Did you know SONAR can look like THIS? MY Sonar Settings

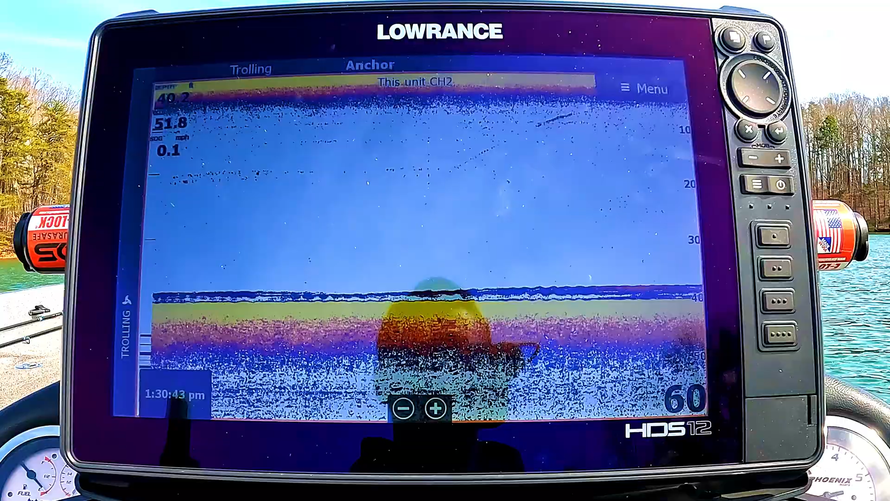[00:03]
how are your sonar settings, or sonar pictures, I should say, so clear?
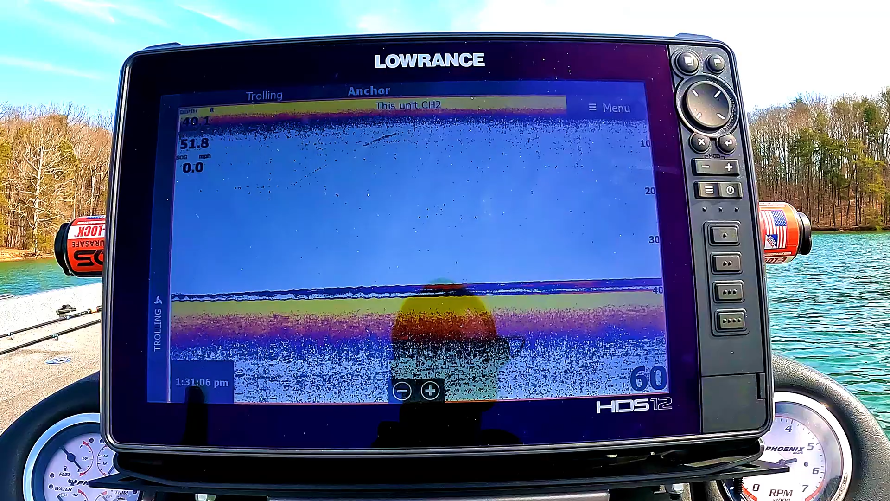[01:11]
No. You're going to have to adjust your settings based on the clarity of the water, based on the depth that you're in, and based on the amount of detail that you want to see. So you can play with all of those settings to find what works for you. This is, however, works for me perfectly. It's super clear, super crisp. Again, I can see minnows from 100 feet, I feel like. I always joke around and say that. But let's jump into it. Let's jump into it right away. So right here, we're at our traditional 2D sonar. And if I go here to our menu, I'm just going to kind of burn down these settings that, again, are associated with 2D sonar.
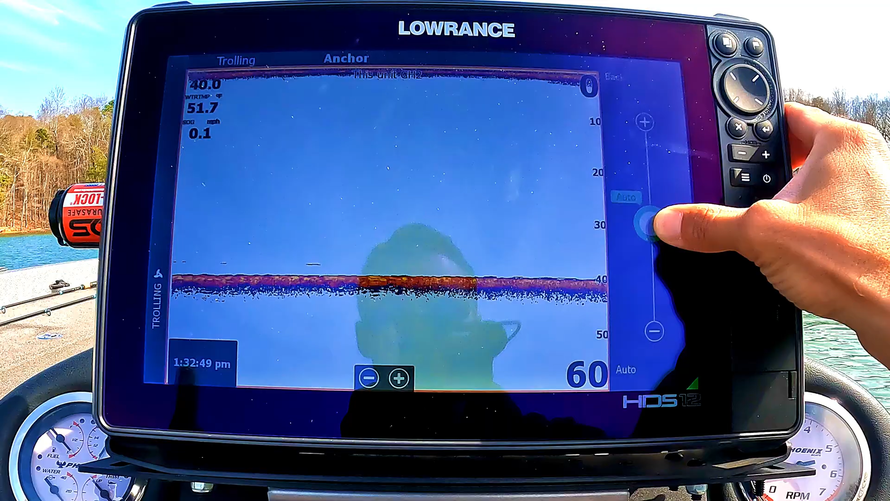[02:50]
It's on auto. However, you can adjust the auto, you know, plus or minus. So you can play with this. And as you guys can see, the lower you get, the less image that shows up on your screen. The higher you get, the more you can't see anything. So you want to find a balance with that. I normally go auto. And then I normally add, you know, plus 2 or plus 3. I think this was on plus 2 just to keep some of that surface clarity out. But it still allows me to see everything that I need to in this picture. So that's my sensitivity is auto plus 2. And again, this is just what works for me and where I'm at in the clarity of my water. Next, we jump into the color line.
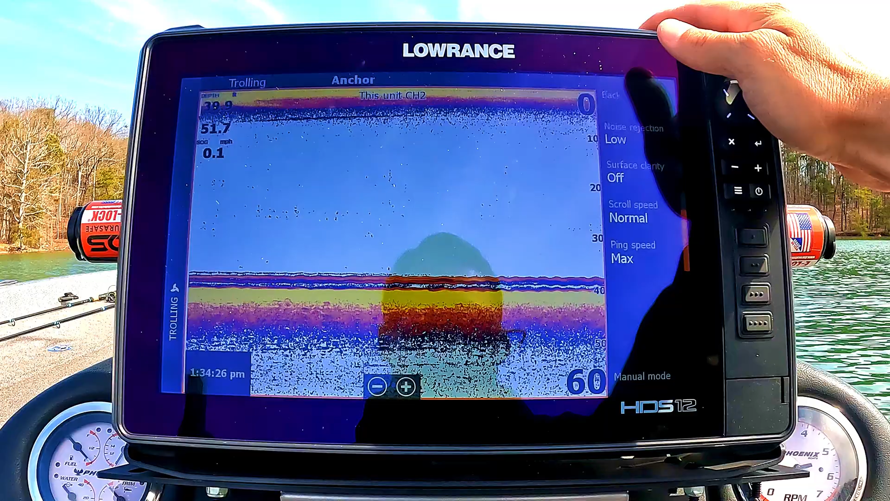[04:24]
On screen: speed 0.1 mph
Then we have our other details. Again, advanced details, I should say. Our first one is noise rejection. That's going to be, you know, if there's a lot of waves, I'm sorry, external noises, stuff like that. I always keep that on low. It just seems to keep the screen moderately clear. If we turn this off, it doesn't make a big difference, guys. If we turn it on high, I wouldn't do that. It's just going to not return as much details. So I just keep it on low. Surface clarity. If there's a lot of disturbance at the surface, if you're in maybe a river or in the ocean or something, and a lot of current, and you're getting a lot of interference up high,
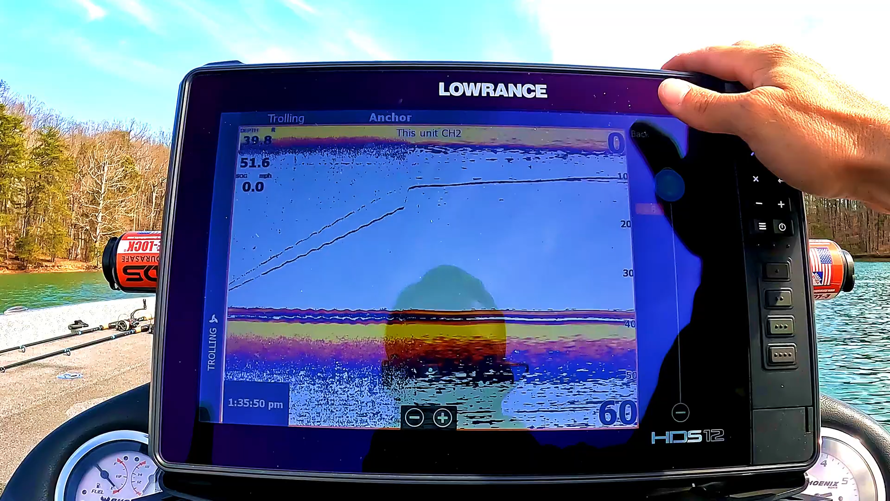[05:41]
On screen: speed 0.0 mph
The whole goal with this is with the scroll speed, the slower you bring the scroll speed, the more detail it's going to give you. However, it's going to be super slow. It's going to be super behind you. And same thing, if you're going super fast, as you guys can see, it blows out and you're not going to get a lot of detail. So I like to just keep that at normal. It's, you know, it is what it is. It had zero issues with that. So that's what I would keep it at. And then ping speed, max. So that ping is, you guys, if you guys are swimming in the water, you're scuba diving or not scuba diving, but snorkeling or something, you can actually hear the ping of the transducer itself in the water. And every time, the way it works, every time there's a ping that's sent out into the water, that's when you get a return. So the more pings that you set out there,
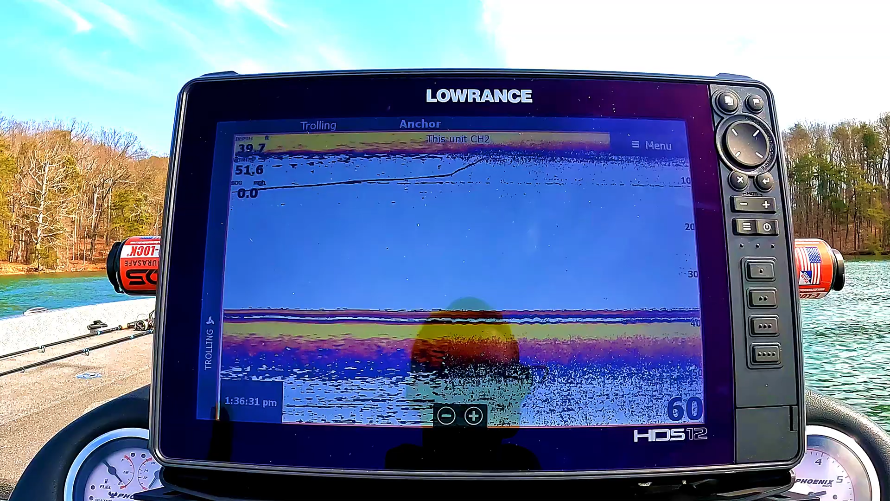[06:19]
the more details, basically, that the computer can process about what's underneath you. So for me, turn that all the way up to max and you'll just get more detail.
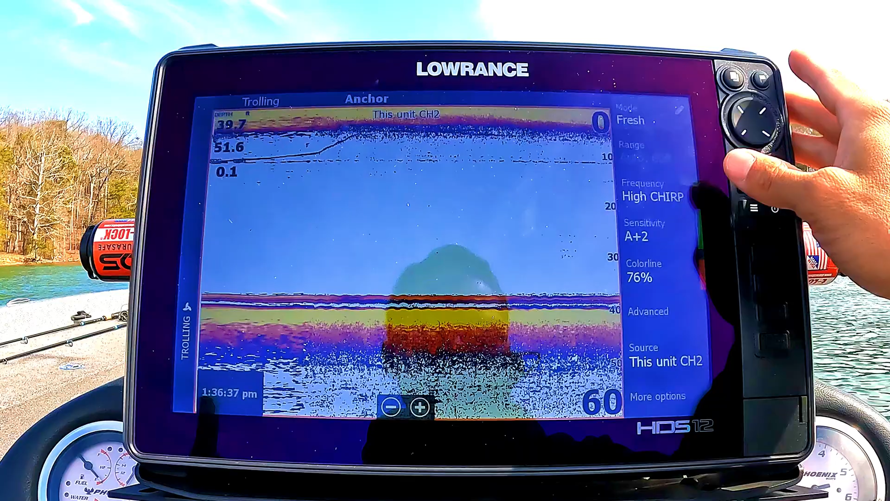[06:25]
That's that. So that's our advanced button there. This is source. Again, that just has to do with where the transducer is.
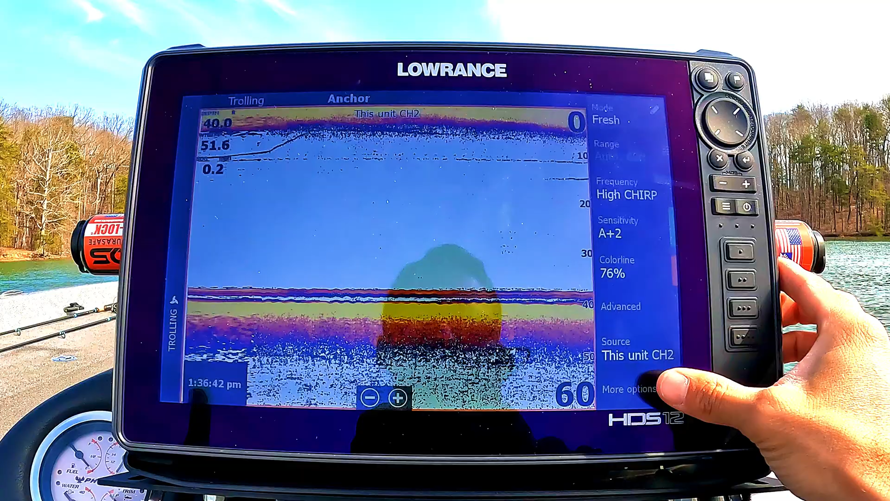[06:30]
If we go into more options, we can go into what my favorite colors are. I like palette one. That's my personal favorite. You can mess around with this.
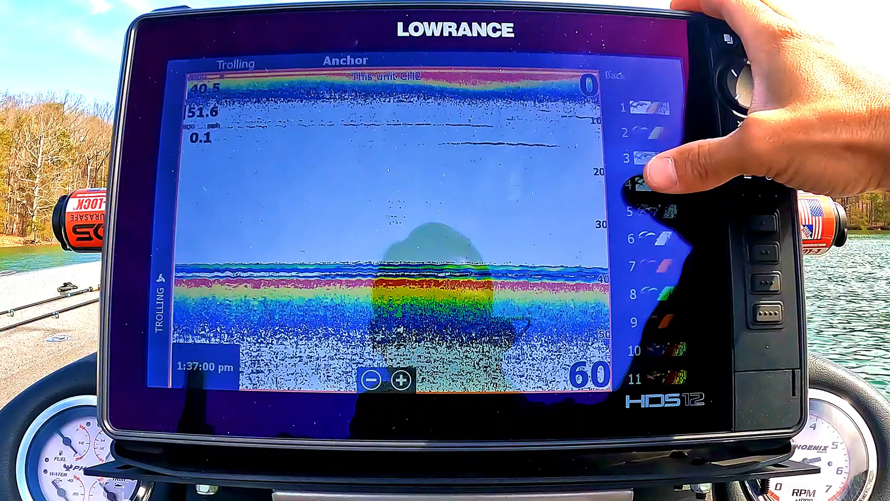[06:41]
I mean, there's all sorts of crazy stuff. I mean, they got a bunch of different colors here. One for me for traditional 2D works perfectly. There's a bunch of different options about like what you can add.
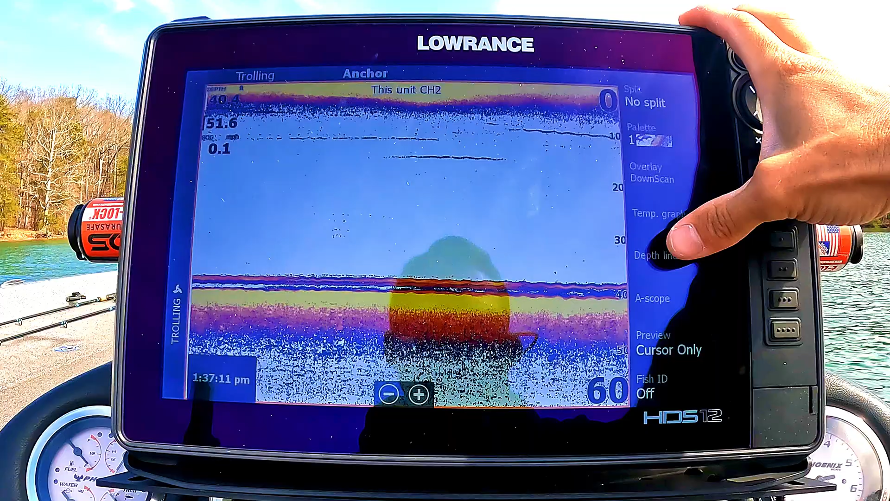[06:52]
You can add a depth line temperature. I don't mess with any of that stuff, guys. I really don't know fish ID, know nothing. So in terms of those settings, I mean, that's about it for my 2D.
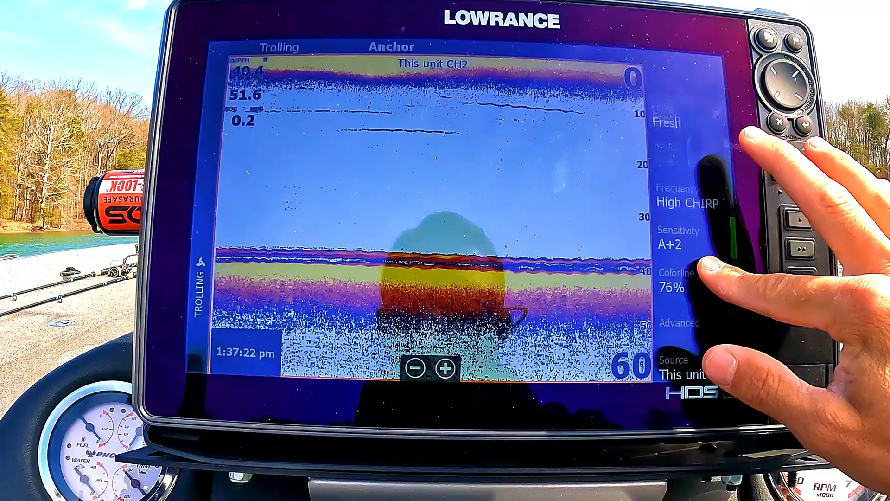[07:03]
That's what gives me the perfect clarity. Again, with these specific settings for me, I get everything and then some that I could ever expect out of a picture on traditional 2D sonar.